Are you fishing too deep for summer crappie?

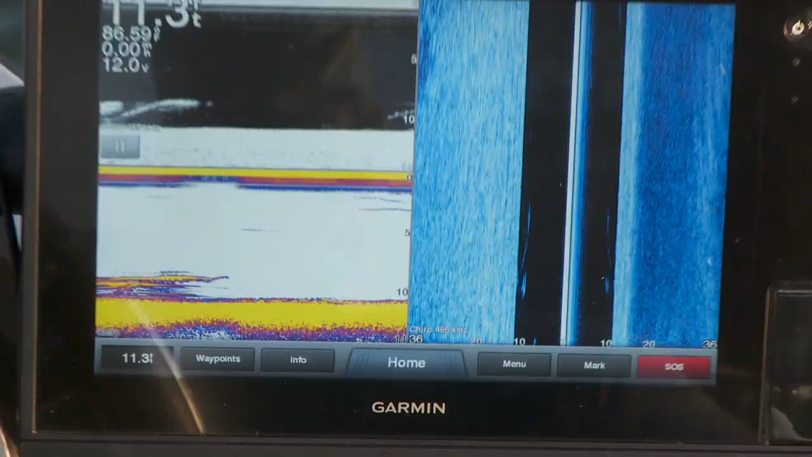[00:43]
it's a really pay attention on your electronics for your thermocline a